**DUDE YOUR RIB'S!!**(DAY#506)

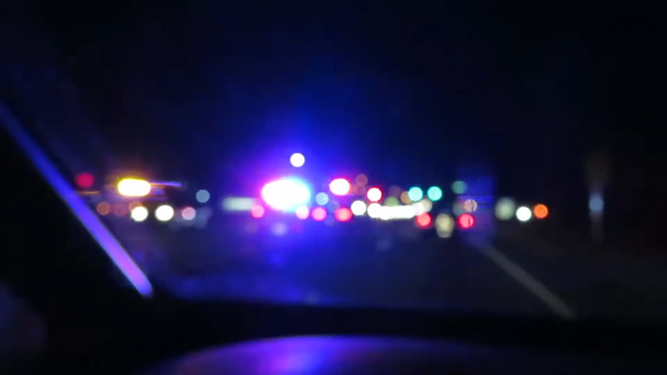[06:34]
Oh, gosh. I can't even stop looking at those lights. I don't know what's going on either.